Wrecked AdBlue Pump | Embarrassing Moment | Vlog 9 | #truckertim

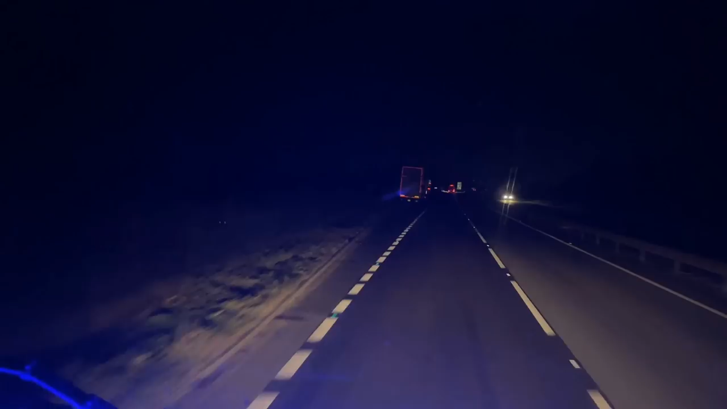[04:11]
should get there about oh 10 to 4 5 to 4 something like that just coming off the a14 on to the a43 it's a good thing about starting in the middle of the night no traffic still getting the odd in here no surprisingly